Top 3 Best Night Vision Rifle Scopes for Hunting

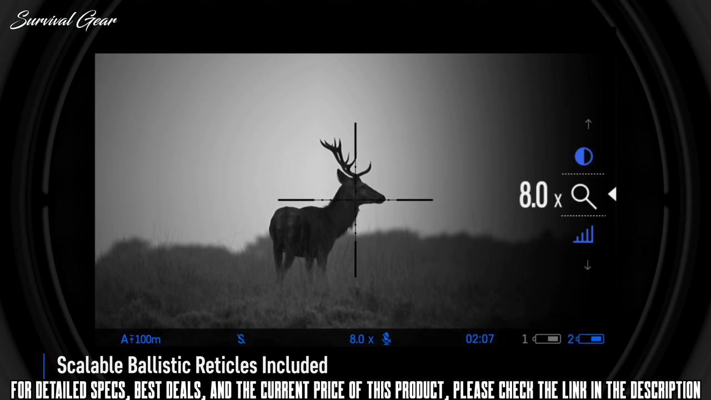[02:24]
Some of its electronic aiming reticles are ballistic, and the aiming point is stable across the entire range of magnifications.
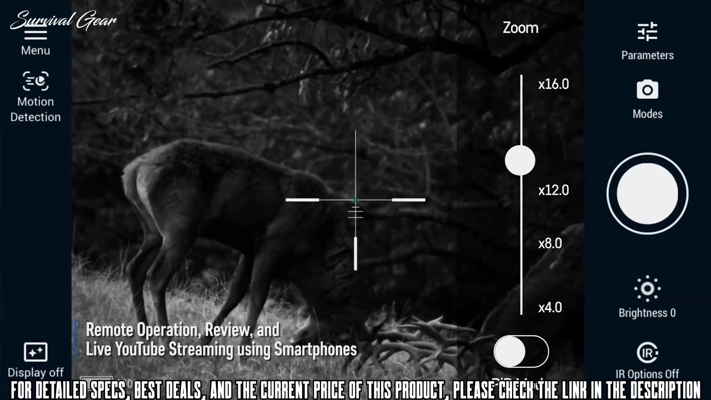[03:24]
and helps to transfer, in real-time, the images to the internet. The metal housing of the D-Jex rifle scopes is both rugged and lightweight.
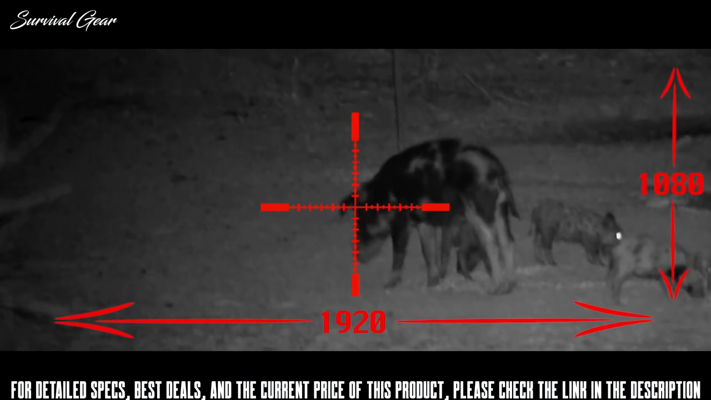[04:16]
The Wraith features a 1920x1080 HD color imaging on a 1280x720 high-resolution FL-COS display,
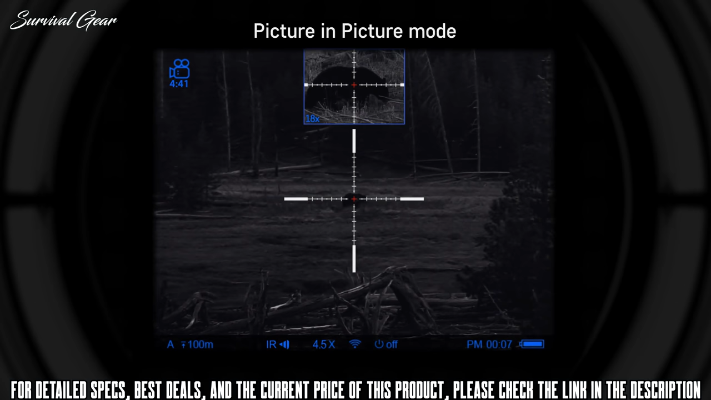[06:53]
the field of view remains virtually unobstructed for simultaneous picture-in-picture and full-field viewing.
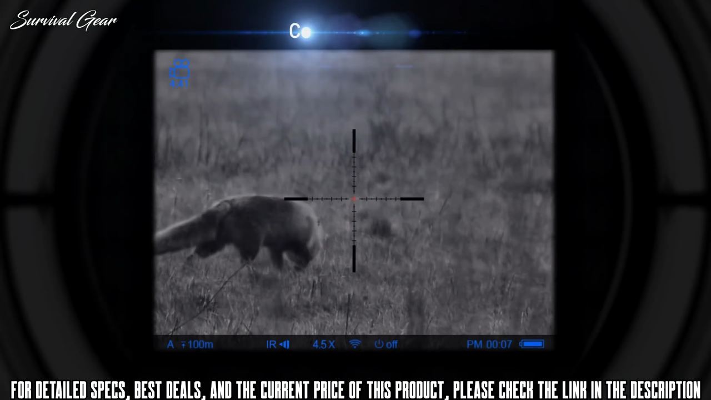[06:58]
The DigiSight Ultra features five preset color modes, offering a choice of color palettes and monochrome. The user is free to select any of these based on viewing conditions and personal preference.
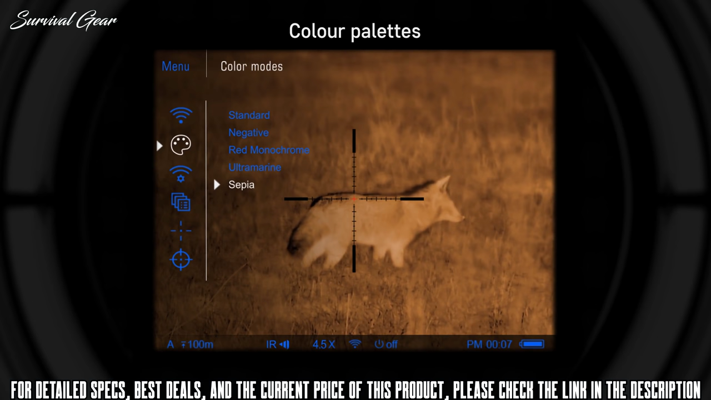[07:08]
High-resolution display and sensor.
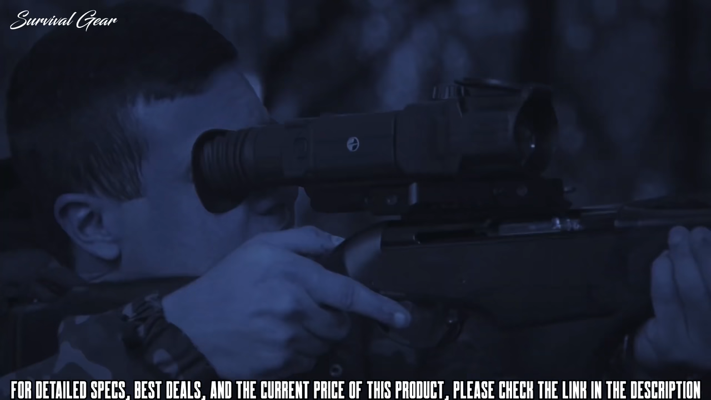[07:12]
High magnification with precise detail rendering. Combined with the HD-quality AMOLED display, the wide-angle six-lens eyepiece delivers rich and deep image perception.
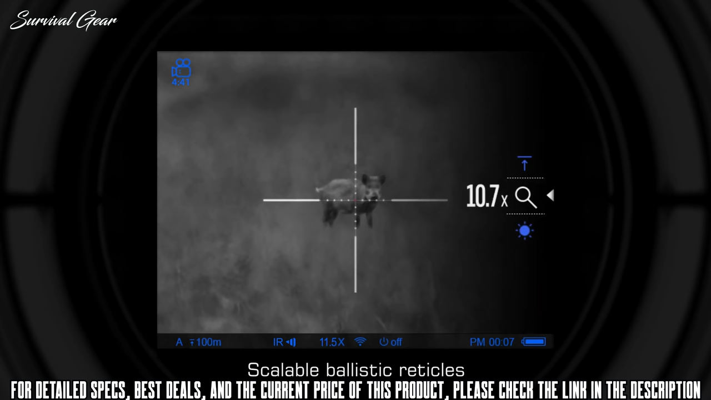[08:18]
Ballistic reticles are scaled proportionally to Rifle Scope's magnification changes, which allows quick measuring of distance and adjusting when shooting at various ranges. A dynamic range-finding scale helps to determine range to objects with known height.
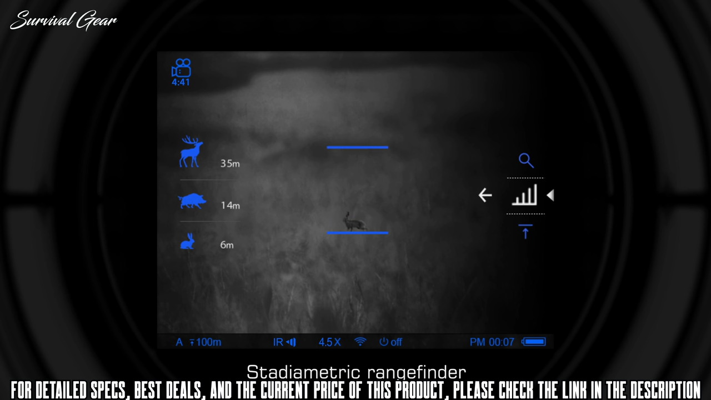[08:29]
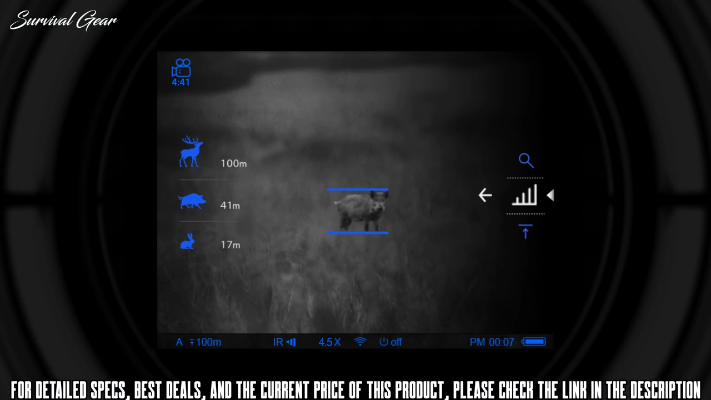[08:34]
A built-in accelerometer improves accuracy by precisely identifying canton angles greater than 5 degrees,
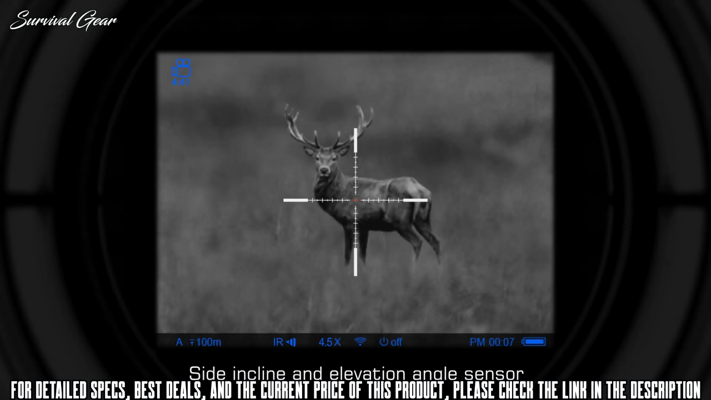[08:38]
with an arrow indicating the direction and degree of lateral tilting. When using the zoom zeroing function, reticle step is less than 1 tenth minute of angle.